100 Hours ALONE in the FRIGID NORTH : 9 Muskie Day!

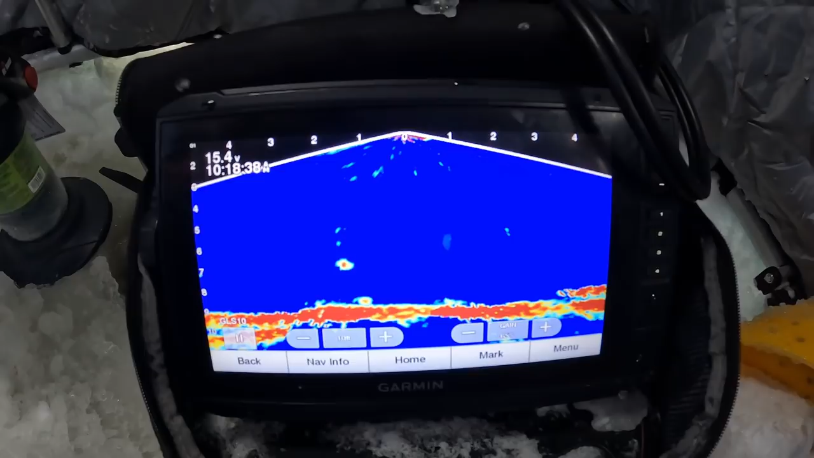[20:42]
I'll move him just so you can see him. There he goes. And I got that thing. He's swimming all around. I got him rigged on a treble hook with wire leader.
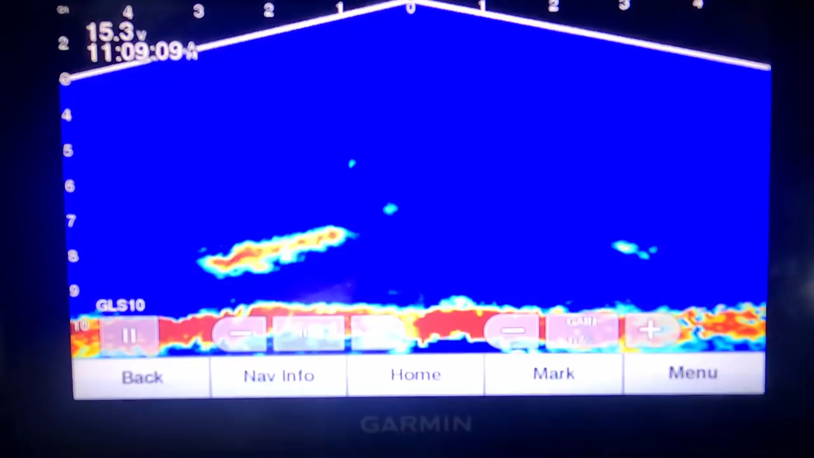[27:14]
Did he eat it? I think he ate it. Guys, I think he ate it. I think we got a muskie on.
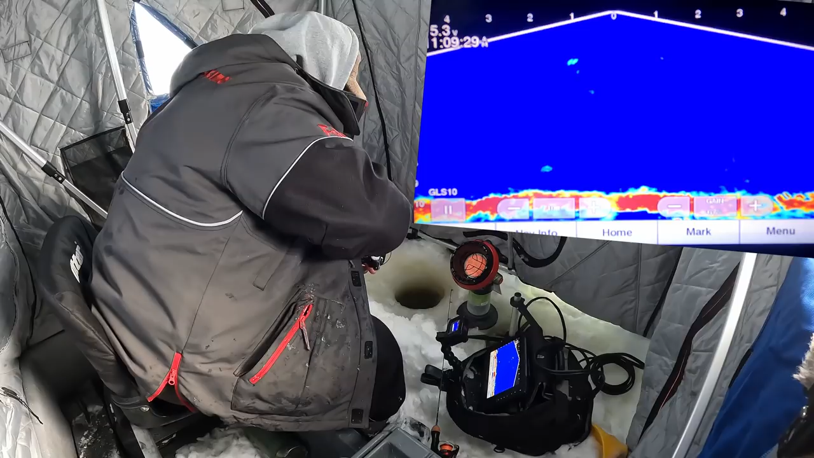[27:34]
He got it now. Oh my God, eat it. This is exciting.
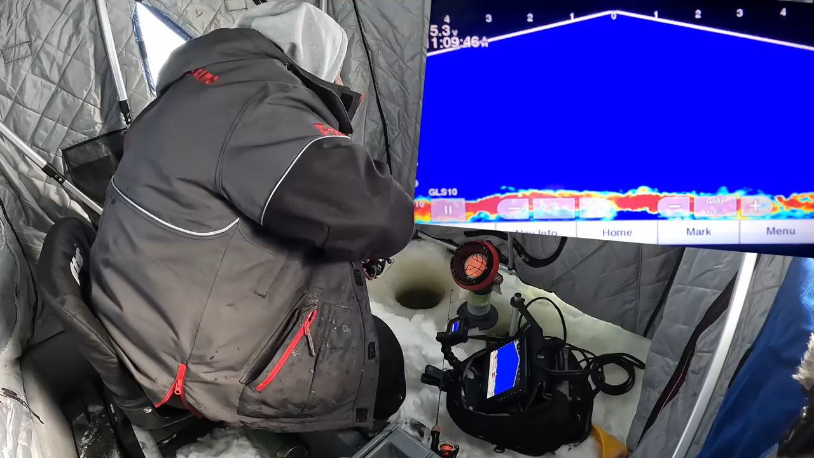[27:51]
Did he eat it? I think he ate it. I'm gonna hit him. Got him.
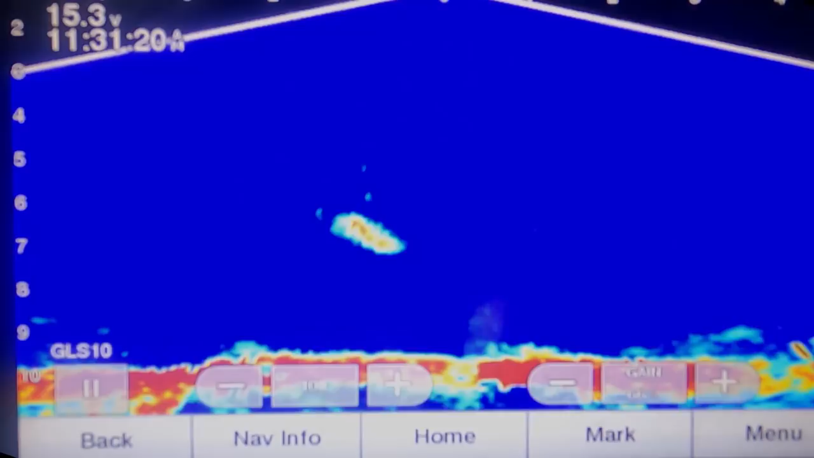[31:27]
Whoa. Not sure what just happened there. I was messing around with the other GoPro. I think I got a hit. Yeah, I think that muskie right there is eating my shiner right now.
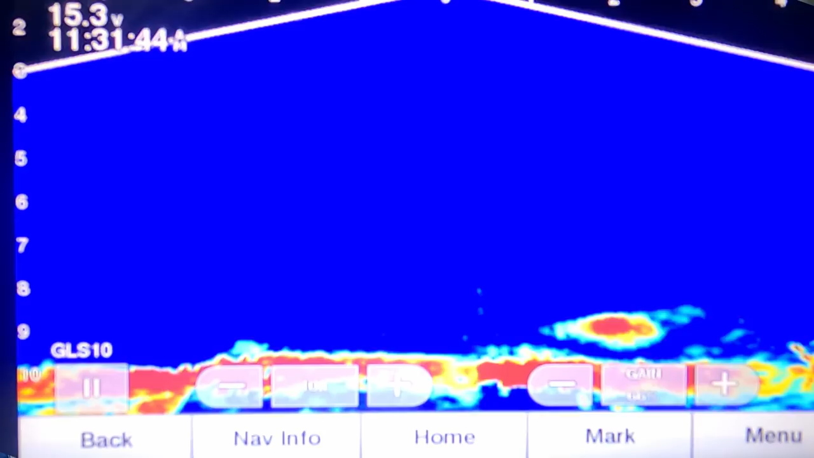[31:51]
We're gonna find out. There he goes.